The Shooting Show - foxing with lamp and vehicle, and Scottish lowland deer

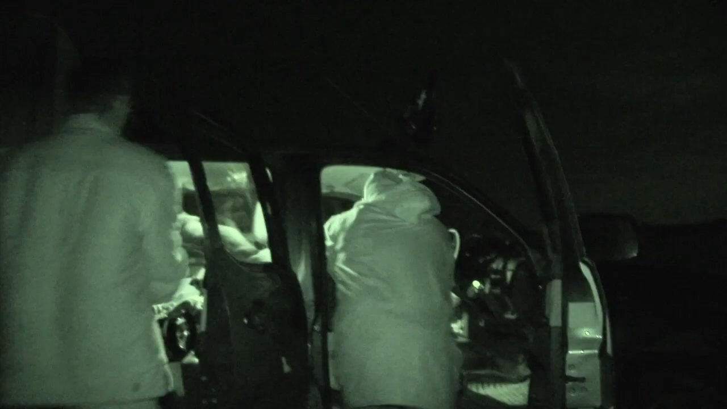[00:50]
He talks us through some of his essential kit.
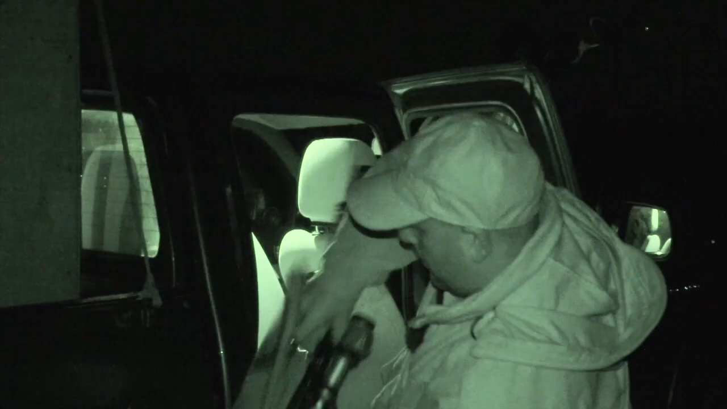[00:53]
The rifle tonight is a 243 Zolli using Remington 75 grain acutip bullets,
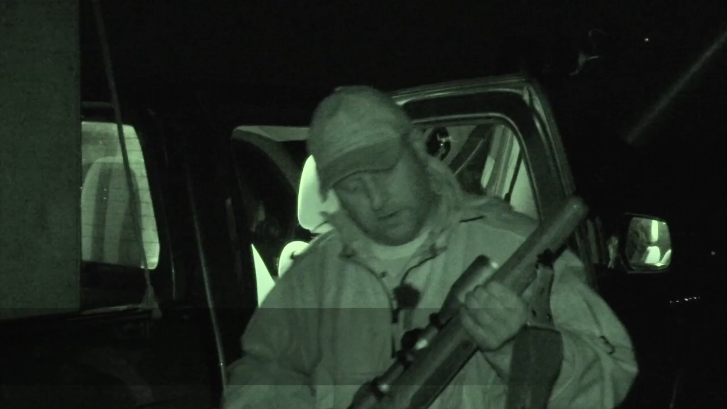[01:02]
a T8 sound moderator
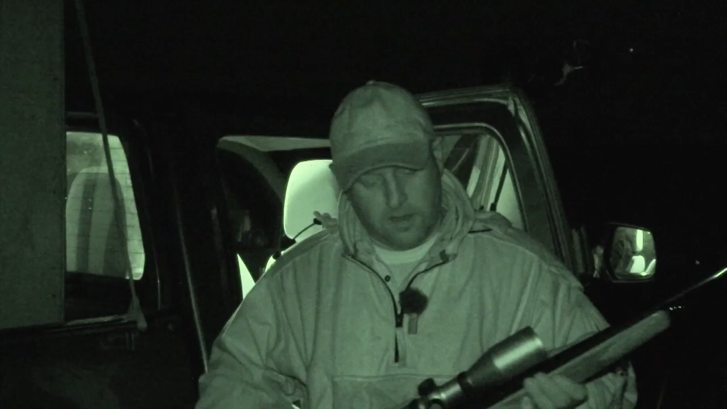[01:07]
and a Zeiss Duralite illuminated 3-12x50 scope.
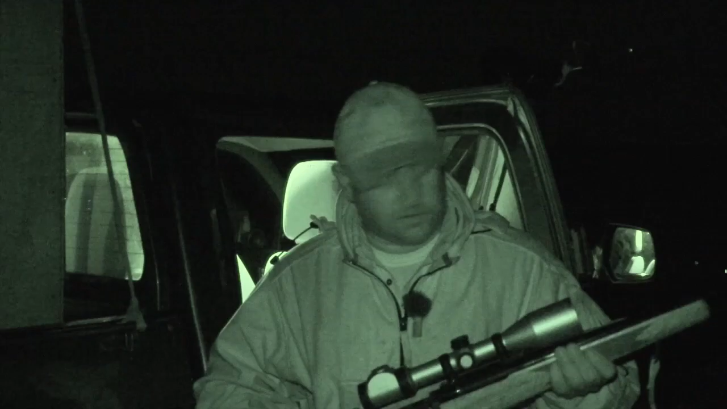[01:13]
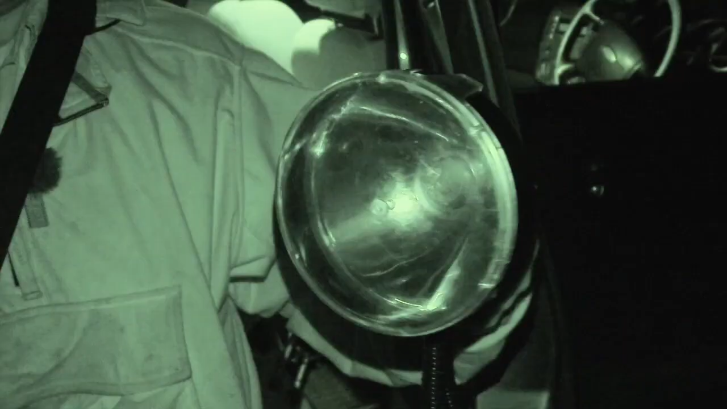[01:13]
All light force lamps, 170 strikes with amber filter.
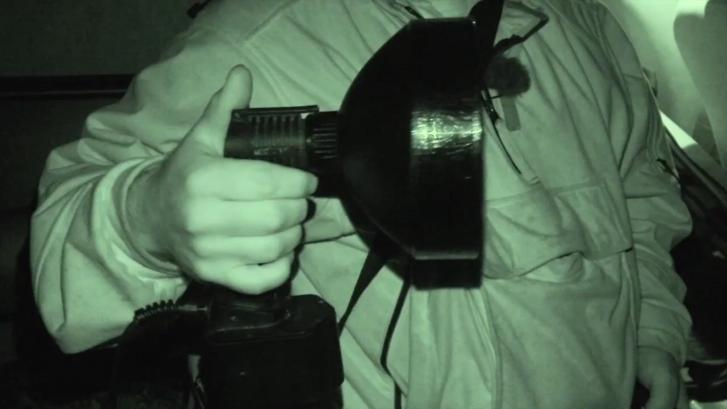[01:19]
We have the latest 170 again,
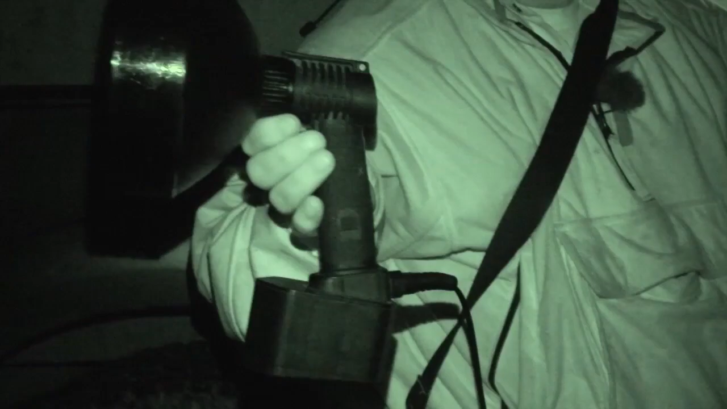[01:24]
170 strike with the Exxion HD bulb and light force battery pack in case we have to do any walking.
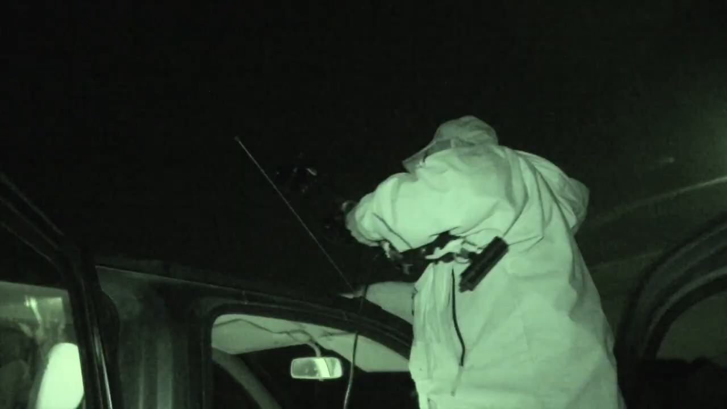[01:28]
On the roof we have
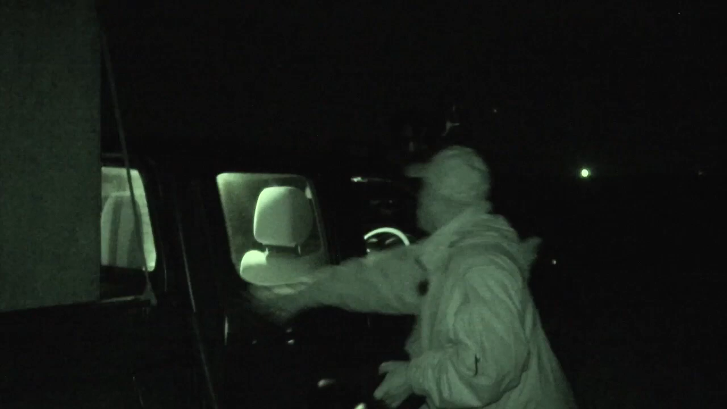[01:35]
hands free so if you're shooting on
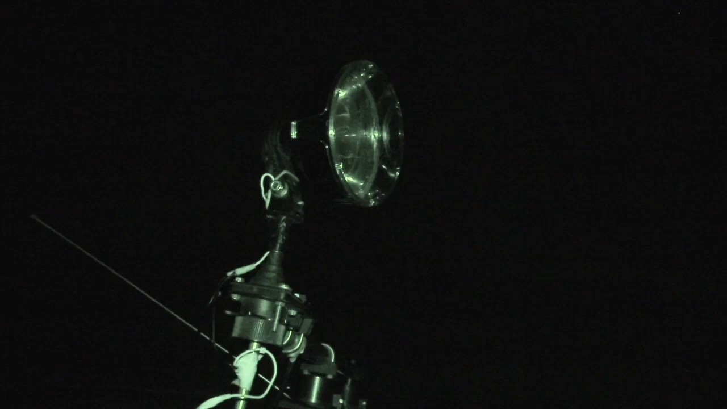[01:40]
your own you can put the lamp on the fox and shoot out the cab. Hopefully we'll be going around some stubble fields. There's still quite a lot of wheat fields left to combine. The night, it's quite moonlight at the moment. Anyway we'll see how we go on.
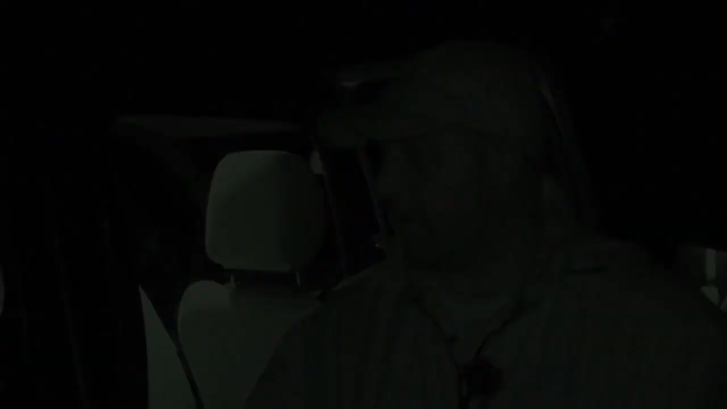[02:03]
This evening we'll be shooting out of a box on the back of the pickup.
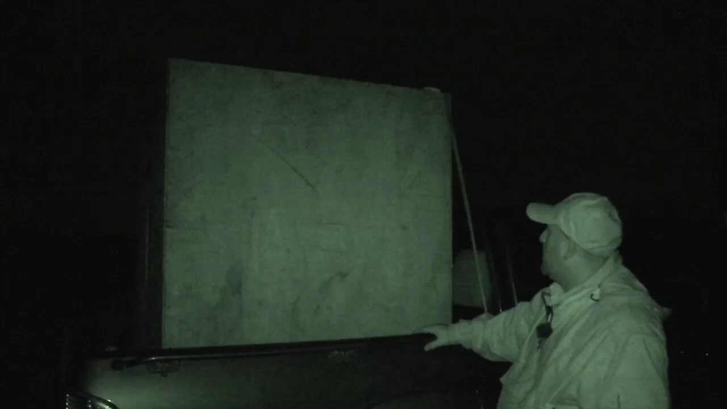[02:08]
It's a method that I came across when I was game keeping.
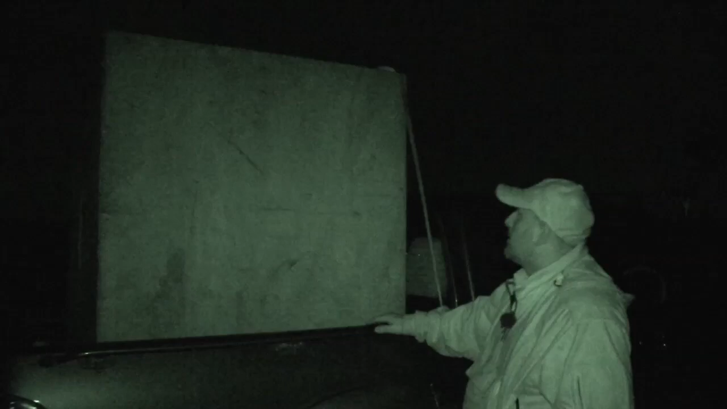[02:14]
Basically on a typical evening we have one man driving, one man lamping, one man with the rifle. The idea is you spot the fox,
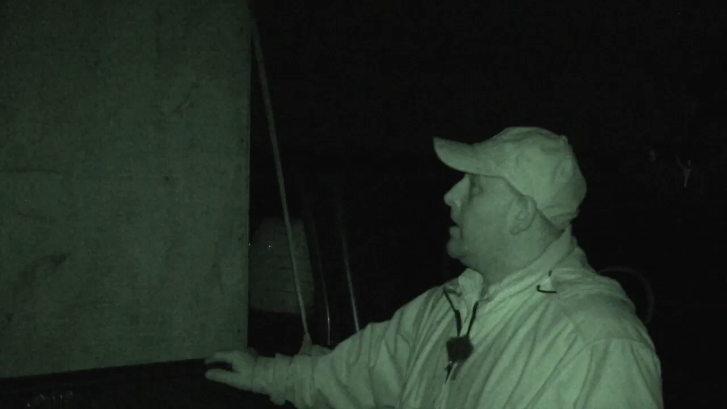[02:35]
it's the best method I've come across so far.
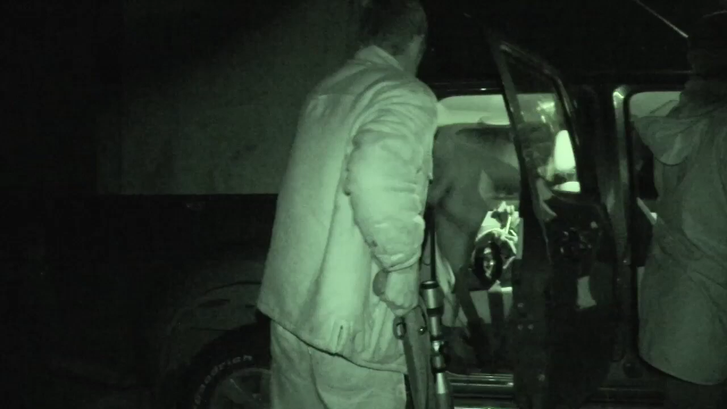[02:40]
Mark checks the lamps are in place and gives the rifle the final once over before setting out to scan the stubbles. With his cousin in tow to navigate the fields they begin taking a tour around the likely locations scanning for the telltale flash of fiery eyes.
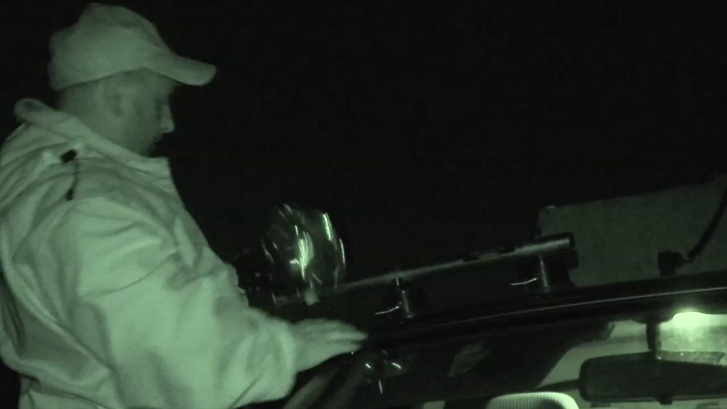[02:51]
What happens is there's a beck or a fairly wide river on our left
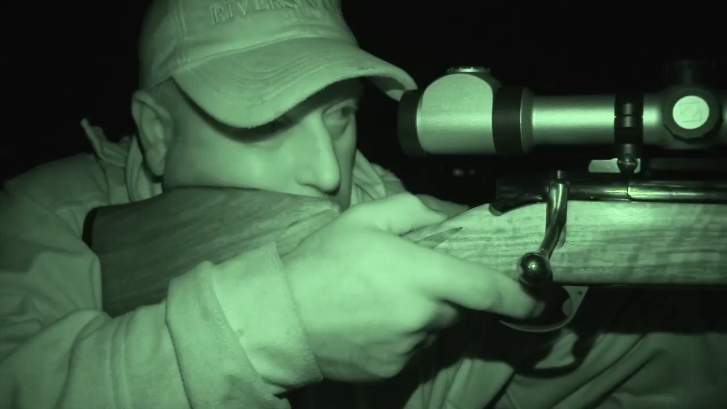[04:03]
At around 30 yards it's stopped in its tracks.
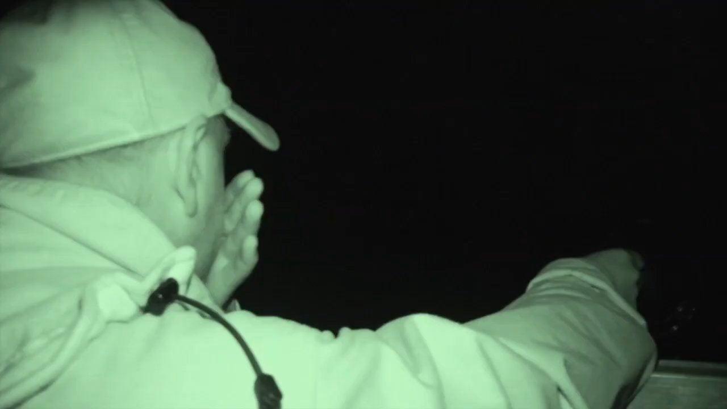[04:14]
Mark turns off the lamp and squeaks again before scanning the ground once more. Sure enough a second pair of eyes show up and it's play-by-play repetition of the previous shot, the fox coming in to be dropped on the spot.